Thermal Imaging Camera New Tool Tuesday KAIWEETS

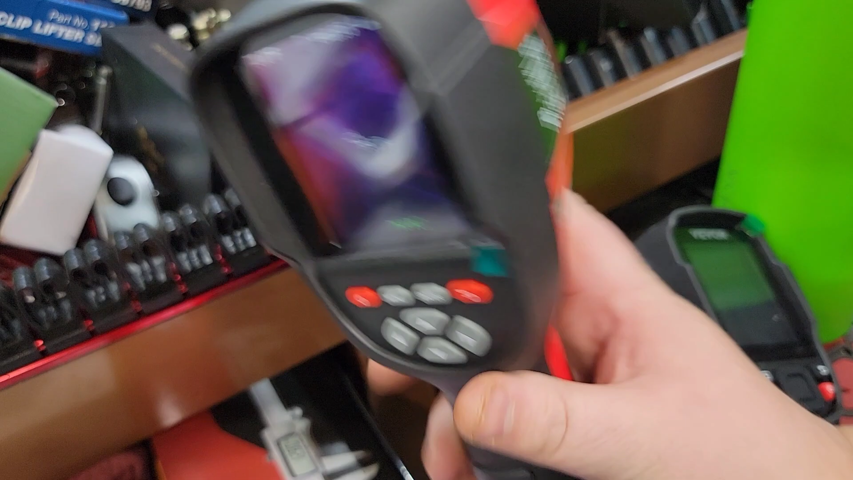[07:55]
this tool I think this is one of the most affordable ones on the market But like I said,
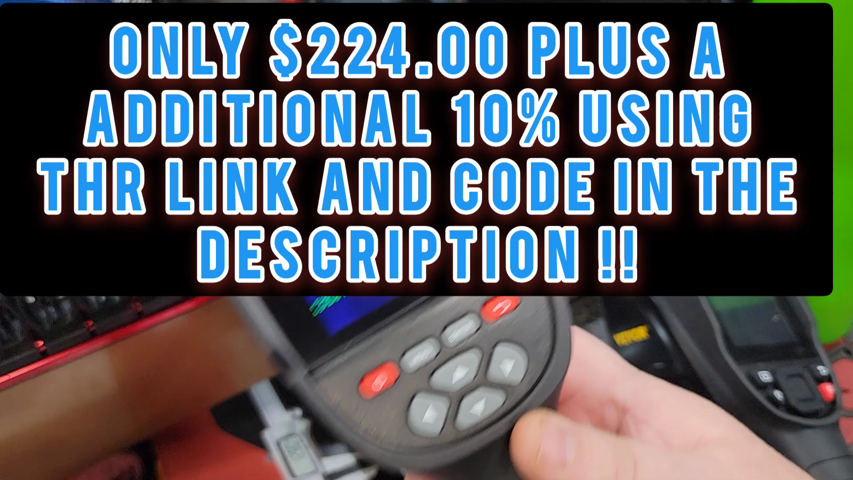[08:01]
I really do like the dust cap But i'll tell you what if you're looking to save a few more pennies in the vever That you're not going to be shut out of having a worse scan tool here is your charging port right here You know this basic information.
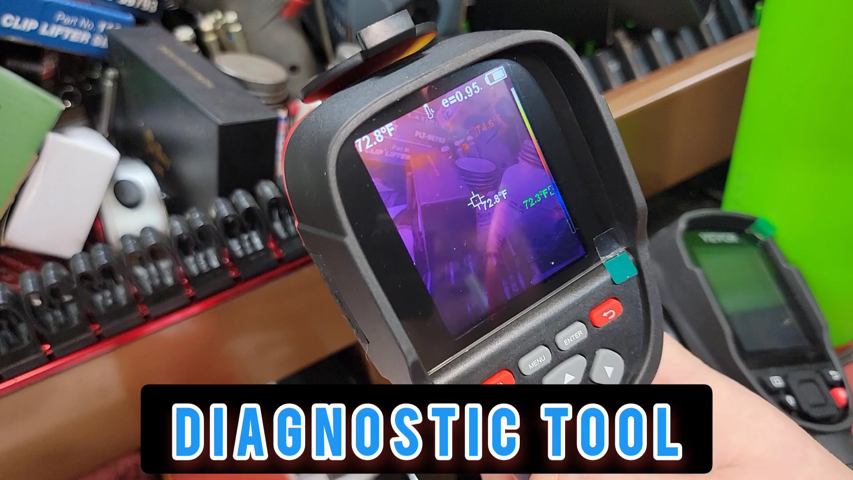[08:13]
On screen: spot 72.8°F
We don't really need to cover a lot But as far as what a infrared thermometer is good for This is absolutely a top-notch diagnostic scan.
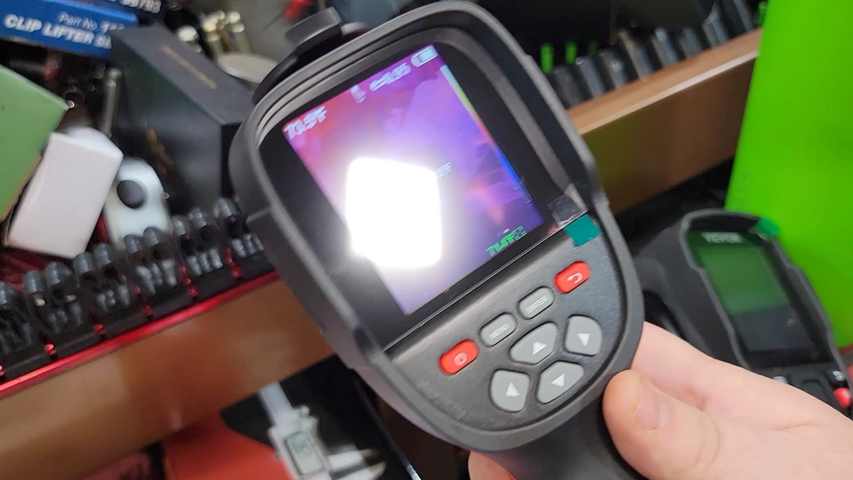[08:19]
It is very very useful I can tell you even the simplest of
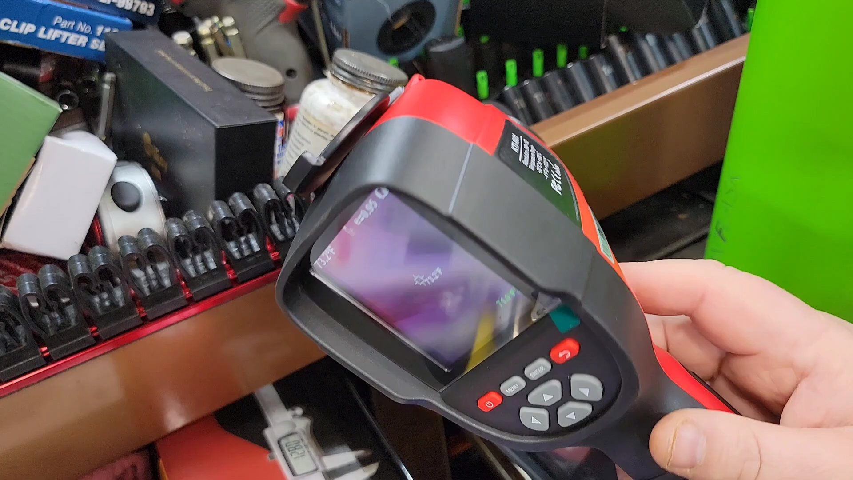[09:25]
but for automotive use I think if you're looking for different aspects,
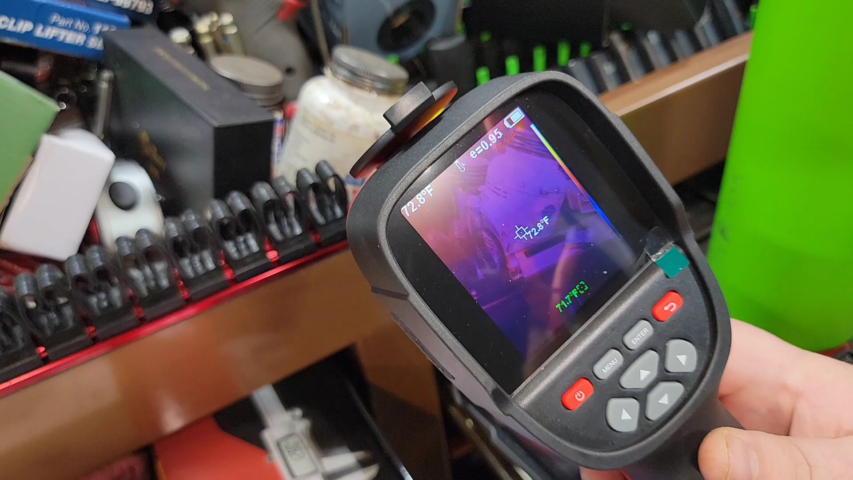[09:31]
maybe of something in A higher grade and you're needing to do something with longer range stuff These are not it,
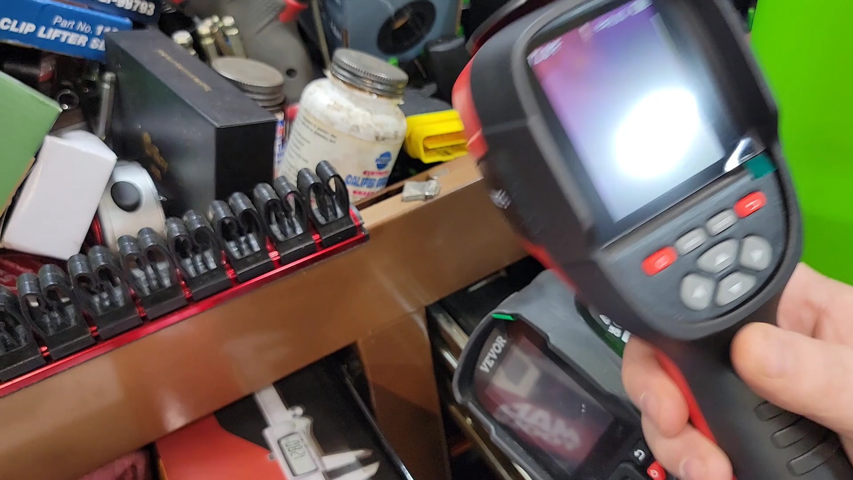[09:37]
but these are good short-range infrared scanners that help you with diagnostics on vehicles Absolutely fantastic.